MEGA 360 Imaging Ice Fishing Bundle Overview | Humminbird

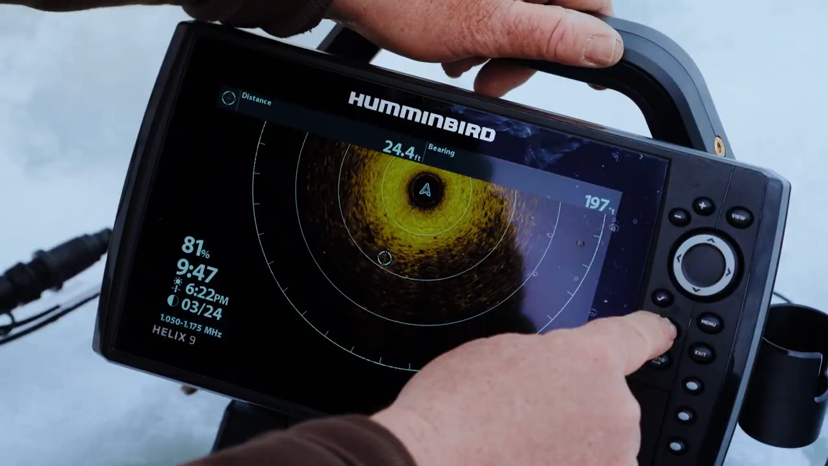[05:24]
I'm just going to scroll over there hit mark mark boom I got a waypoint and it's GPS reference so I can return to that spot
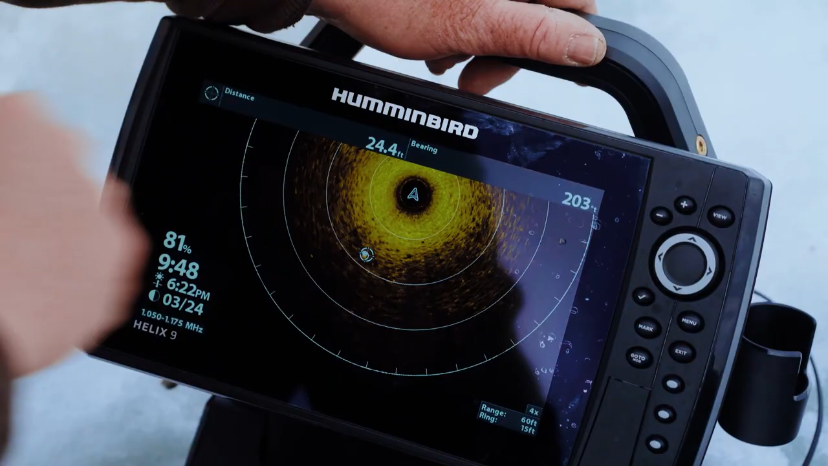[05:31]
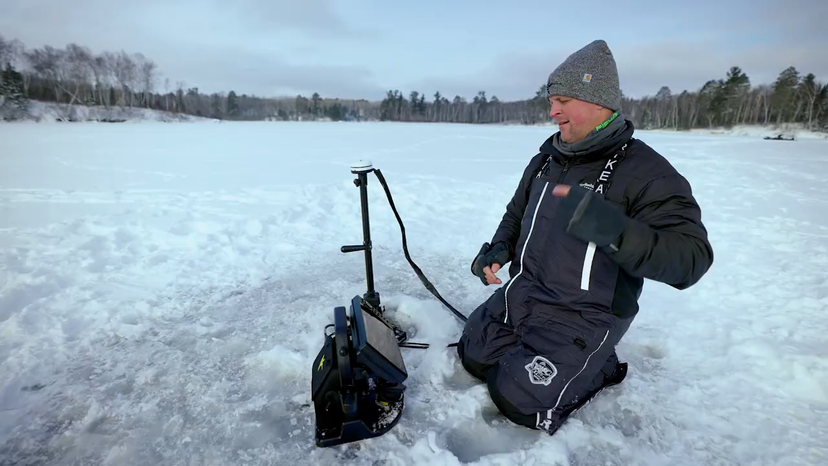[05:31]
open water I can walk over to that spot right now I can come back in two weeks and walk over to that log. That's super valuable and we have some bites where we live where there's
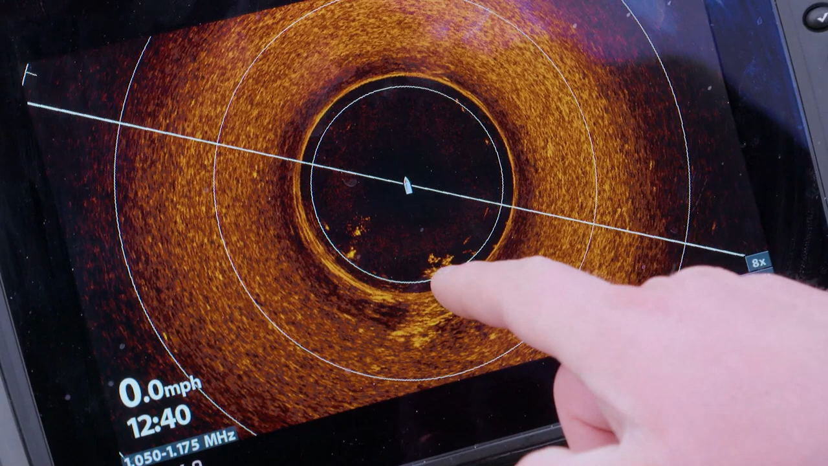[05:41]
isolated brush piles and timber out on otherwise featureless basins.
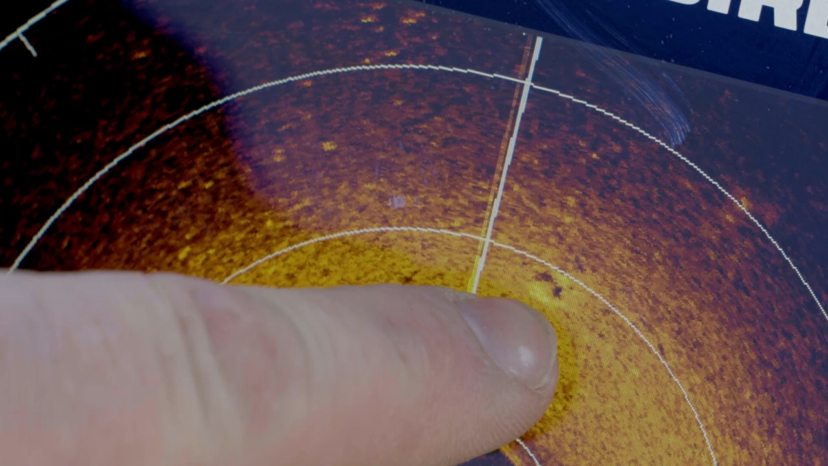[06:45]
imaging technology provides you that information like 360 imaging so you're going to be a
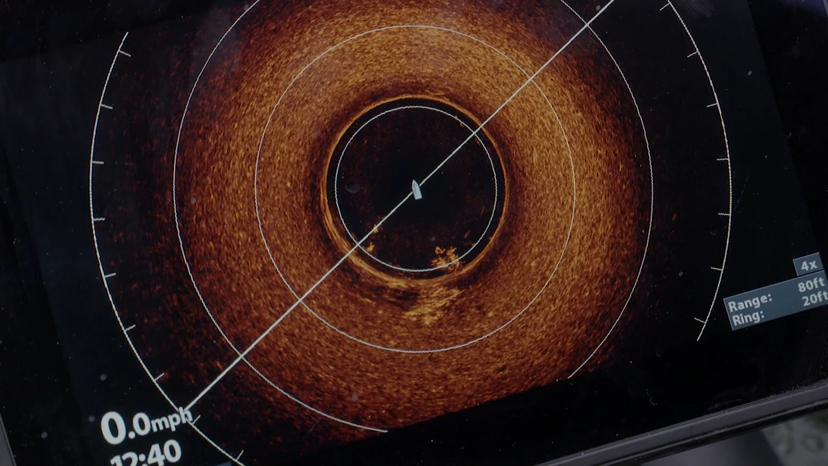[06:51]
On screen: speed 0.0 mph
lot more efficient in your work by putting that down getting a lay of the land seeing the fish seeing the structure
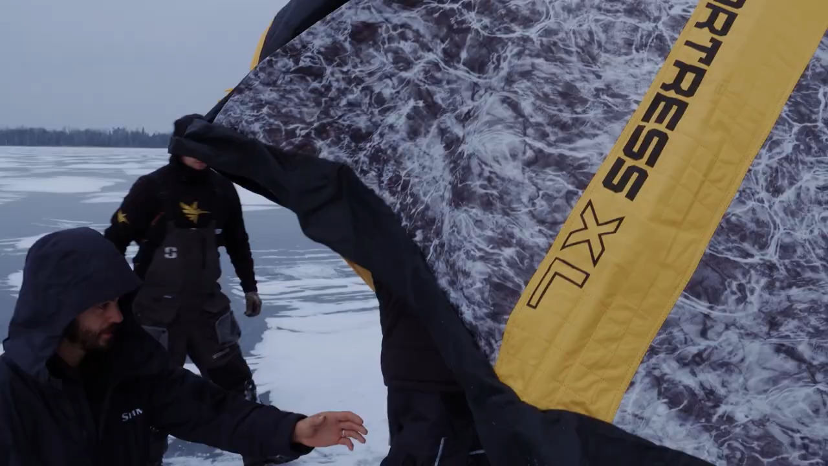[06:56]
seeing the cover dropping a waypoint and putting that house down once on a prime spot.
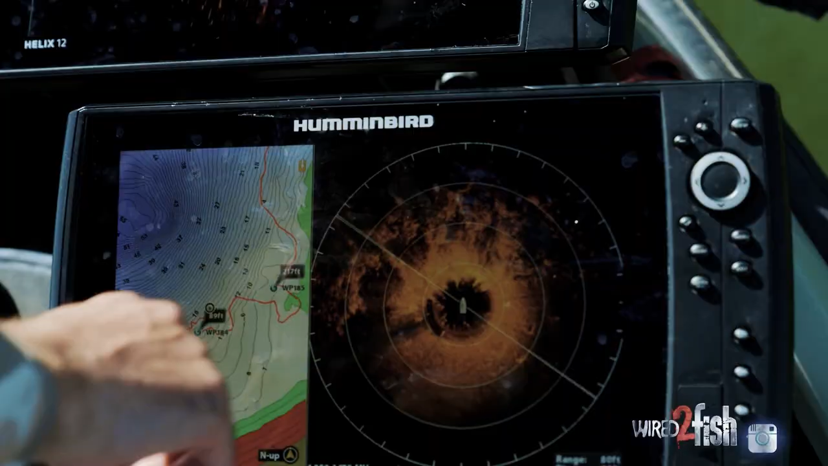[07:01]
And if you already have Humminbird Mega 360 for open water Humminbird offers the proper conversion and adapter kit so you can put it to work on ice.